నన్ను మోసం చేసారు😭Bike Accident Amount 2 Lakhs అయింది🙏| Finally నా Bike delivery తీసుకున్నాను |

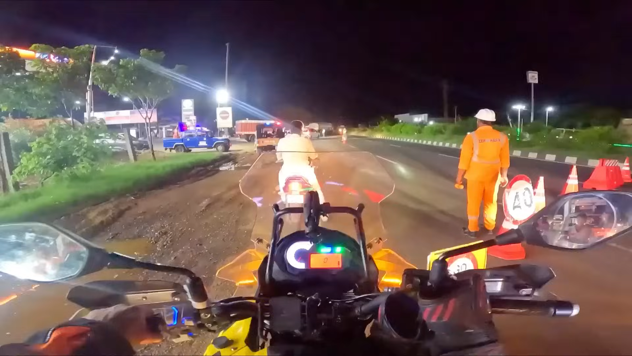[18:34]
ఇక్కడ ఒంగోలు అయితే దాటాం, ఒంగోలు దాటిన తర్వాత ఏదో లారీ అయితే ఏదో ఇరుక్కునిందంట. సో అందువల్ల చూడండి ఇక్కడైతే ఆపేశారు మమ్మల్ని, సల్మాన్ వాళ్ళు ఏమో ముందుకైతే వెళ్ళిపోయారు, నేను ఒక్కనైతే ఇక్కడ ఇరుక్కొని పోయినాను.
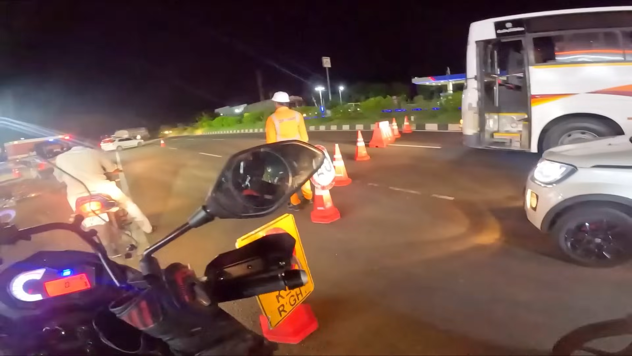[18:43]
సో రోడ్డు అంతా ఏంటంటే కొంచెం ఏదో రాయిలు కూడా ఏదో పడ్డాయని అయితే అంటా ఉన్నారు, ఎన్న అయితే అన్నాడు. సో దానివల్ల అందరం అయితే ఆగేశాం ఇక్కడ.
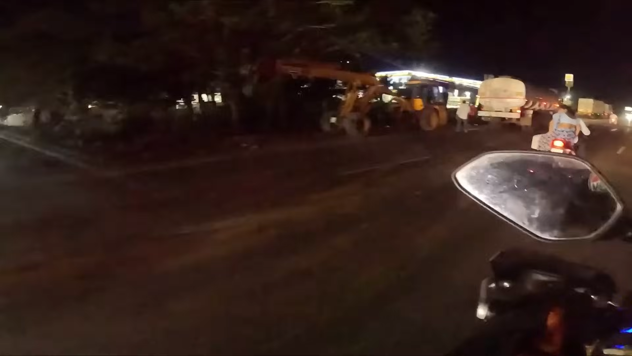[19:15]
ప్రెజెంట్ మనం అయితే కావాలైతే ఉన్నాం గౌరవరం టోల్ ప్లాజా.